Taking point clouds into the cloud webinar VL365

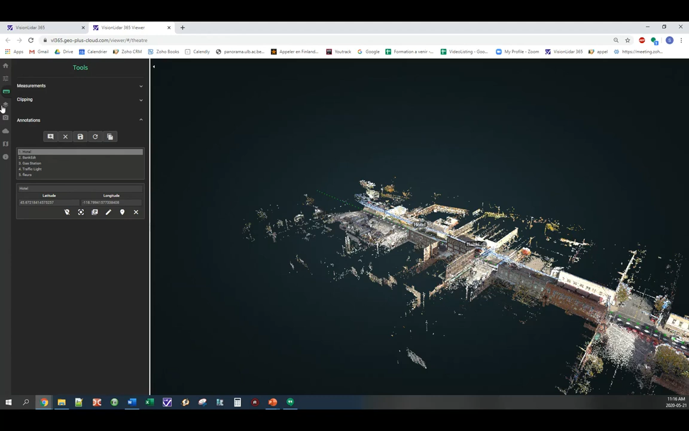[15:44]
You can edit them, delete them, or create new ones. So, your client can give you feedback directly by inputting information on the project from the platform itself. As I mentioned earlier, they will have access to the extracted information.
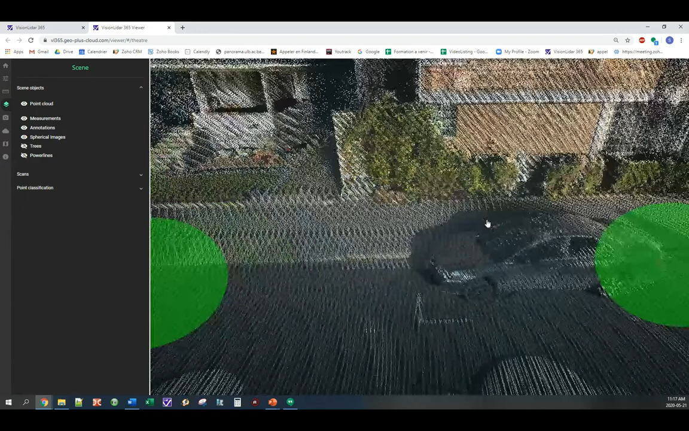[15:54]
So, they can choose to turn on or off the different information provided. Which will help them navigate through the project easier.
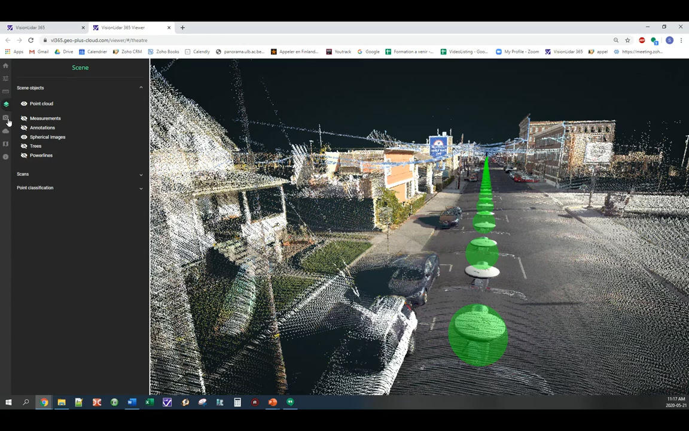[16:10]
Coming back to the 360 images, as I mentioned,
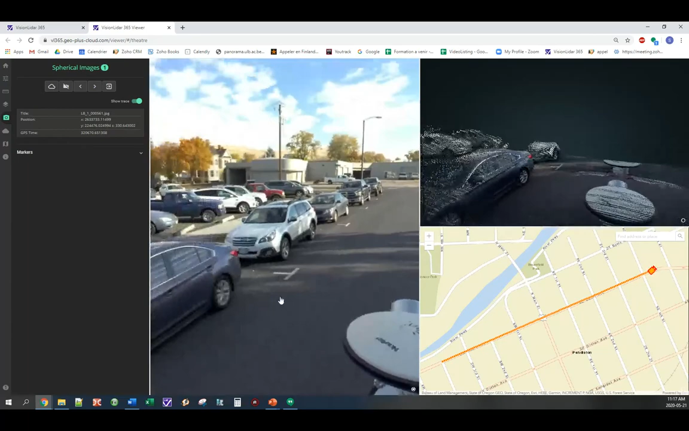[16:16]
the view can be synchronized between windows.
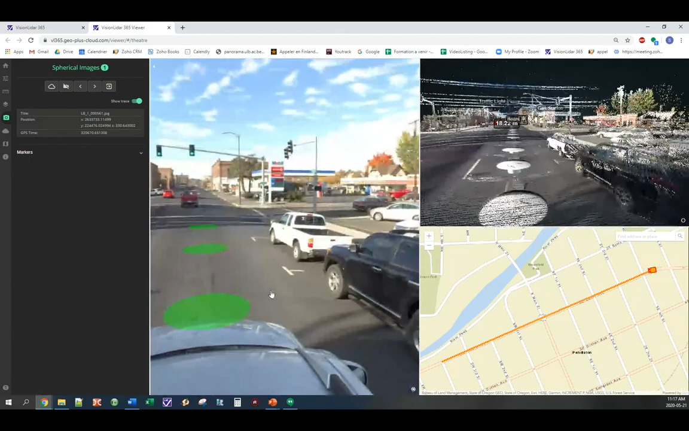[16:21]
So, when you move in your 360 images, it follows within your point cloud. So, if you move from photo to photos, it will follow for you.
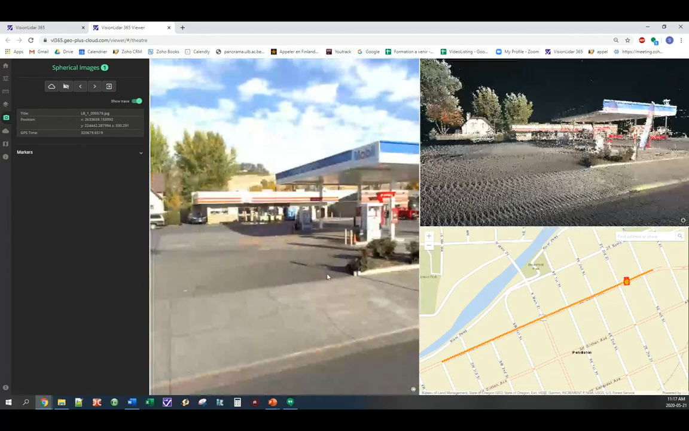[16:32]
Same thing, if there is a specific spot you want to reach, you can simply move with your camera on the map.
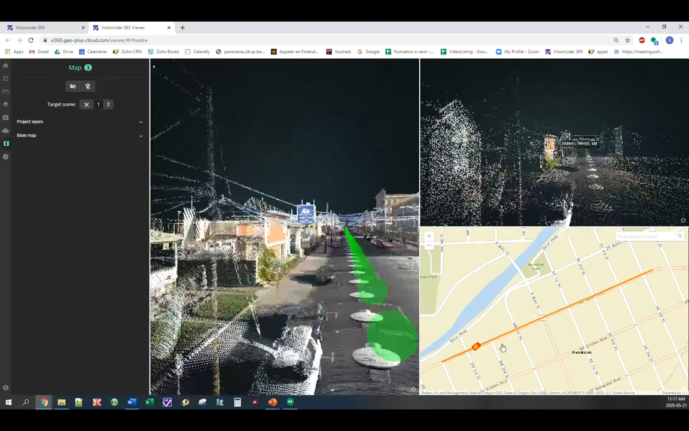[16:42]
Choose an orientation. Or click on the dot to display right away the 360 images. And continue your work.